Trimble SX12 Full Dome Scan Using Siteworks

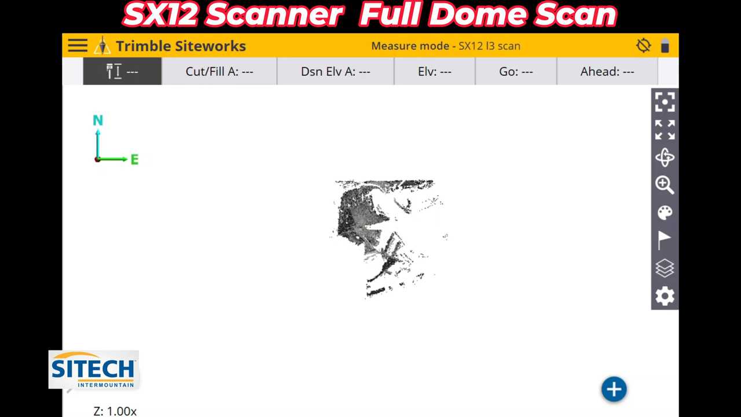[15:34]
you've got different options because this is looking down on it, and you can see it's in kind of a gray colored scale right here. You've got a paint box on the right side right here that allows you to change the scan to different colors.
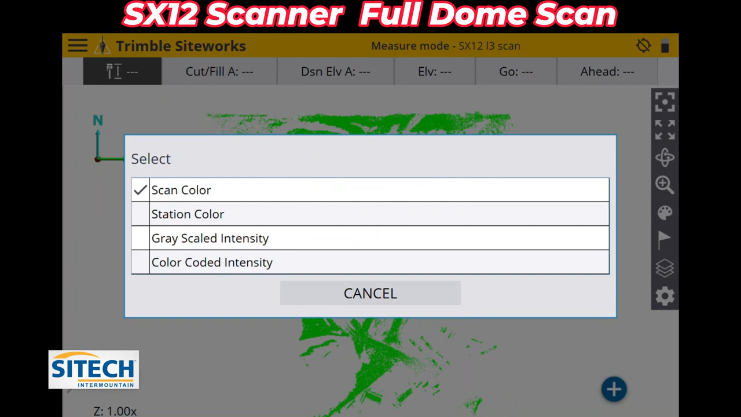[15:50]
So you can do it in a scan color, station color, you can do it in the gray like we just had it, but you can also do it in this color coded option right here.
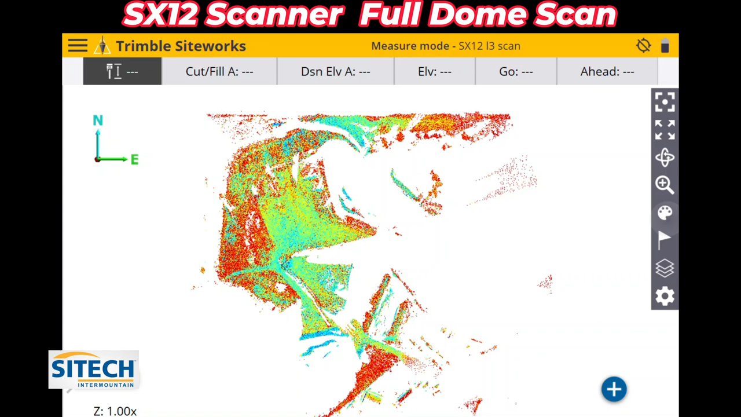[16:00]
We'll go ahead and go back and leave it on the gray intensity right here. If you still don't see the data showing up right here, there's this layers button right here. Sometimes that is defaulted off.
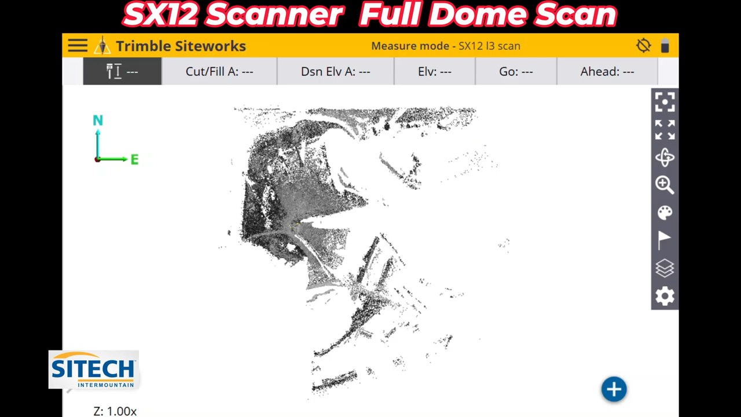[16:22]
So you've got to make sure in this right here that your scan data is actually turned on, and then it will show up if it's not. Now you can go ahead and zoom in and pinch in on it and actually look at what it looks like. So we're going to zoom in right about here.
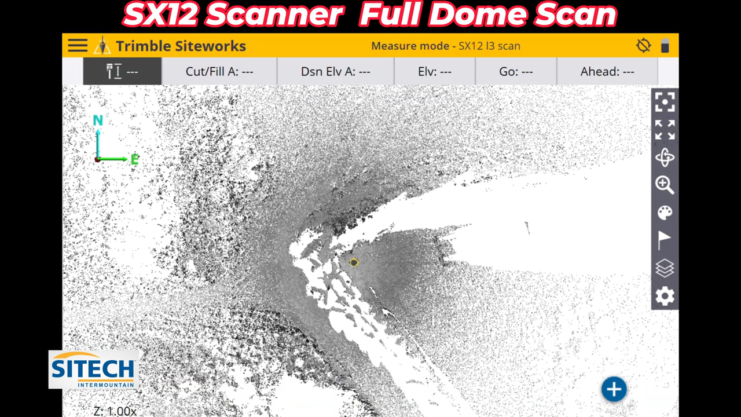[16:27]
You can see that yellow icon. That's right where the total station was standing. And yeah, we do have some shadows right there down off the edge.
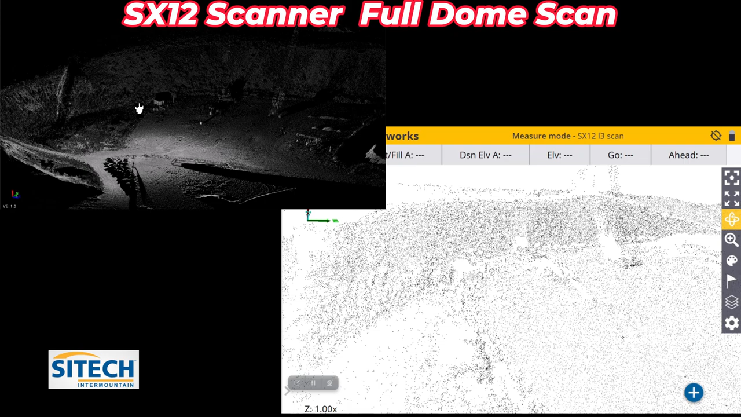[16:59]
You can see the cranes out there in the background, the whole hillside right there. This point cloud was 7.5 million points. This data right here can be pulled into Business Center and used to surface this out.
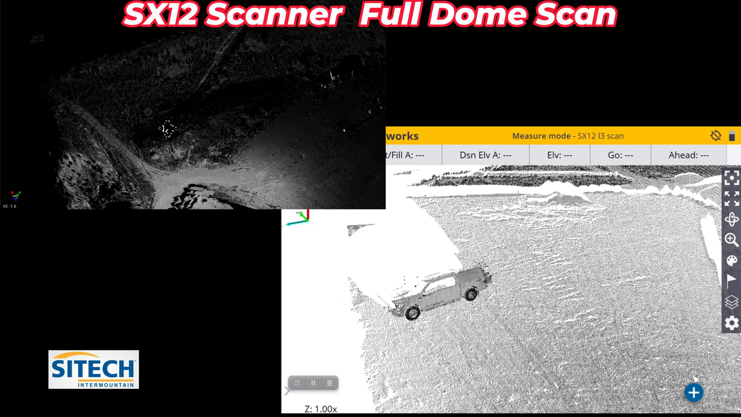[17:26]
But there's nothing on the back side of it right there. And that conics because it was all line of sight.